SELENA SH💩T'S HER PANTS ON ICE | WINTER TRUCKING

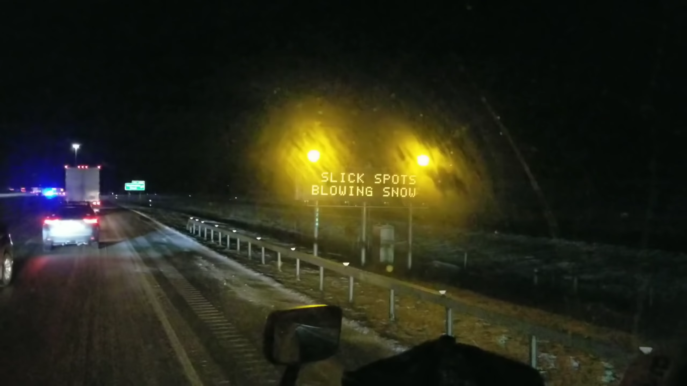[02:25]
As you can see, slick spots where I-80 eastbound. Just the other side of Laramie. Yeah, Cheyenne. Between Laramie and Cheyenne right now. You can see the lights coming up. We got a jackknife. You can see the road. Totally ice covered. Somebody just shit their pants. I almost joined that guy. Yeah. Coming off the hill here. Luckily, we were slowed down enough too, but there was a car run off the road and a tow truck right there and stuff and slowing down.
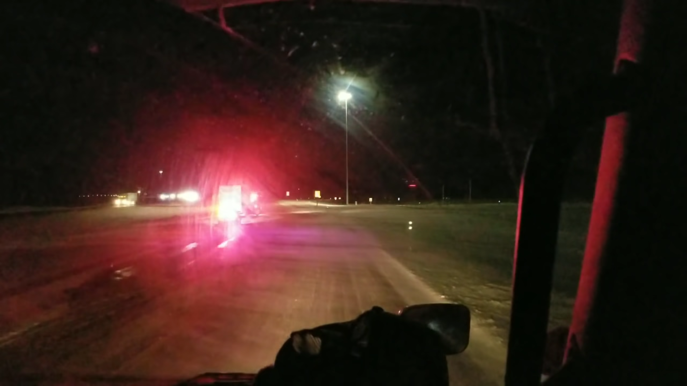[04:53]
Wheel spin? No, I'm just sliding across the road. Oh my God, a Swift truck. Shocker. Oh dang, man, he got all banged up.
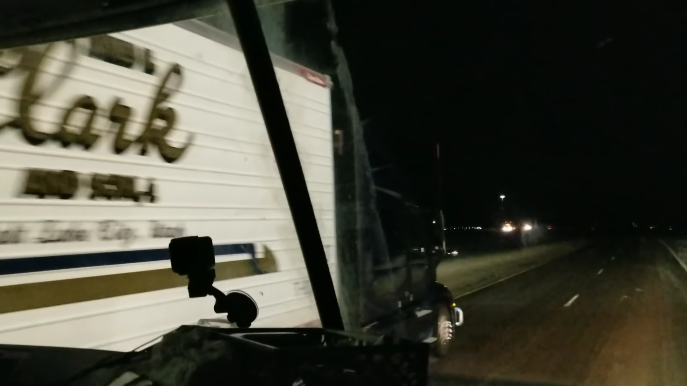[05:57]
James H. Clark. Yeah. Push it on down the road, buddy. Yeah, it just sucks for us being empty. We can't push it. I mean, it immediately starts side sliding and everything. Yeah, it's like it doesn't even do wheel spin, it just starts going. Yeah.